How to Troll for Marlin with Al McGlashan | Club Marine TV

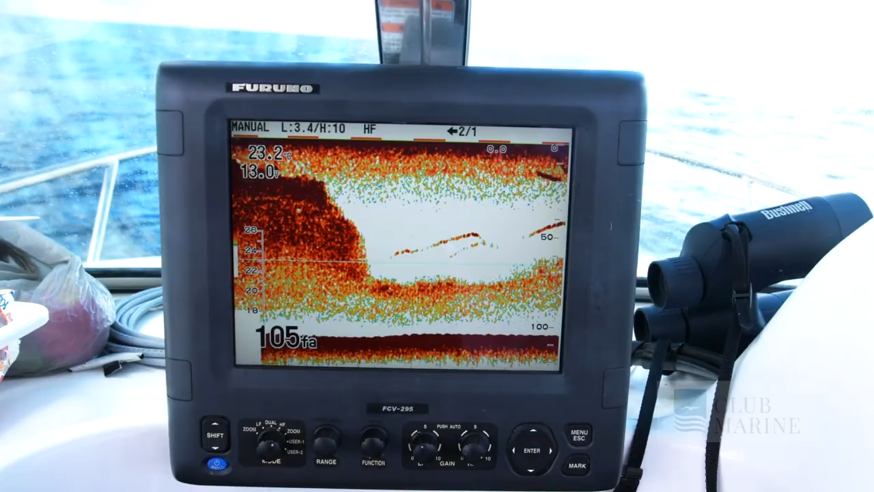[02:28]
On screen: depth 105 fa
Not only do you mark the bait schools but you can also mark the marlin.